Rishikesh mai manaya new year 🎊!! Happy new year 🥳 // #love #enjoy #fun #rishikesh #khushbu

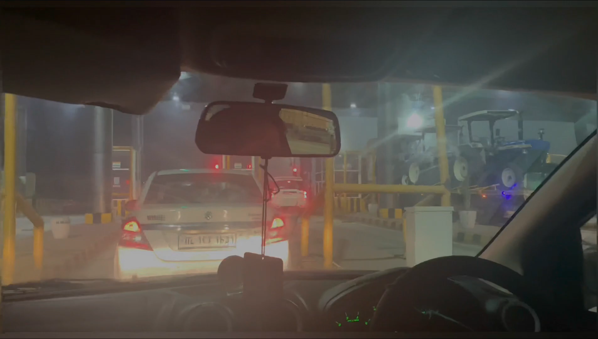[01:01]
पहला टोल है ये? पहला टोल। चलो, पहला टोल हमारा फाइनली क्रॉस हो गया है।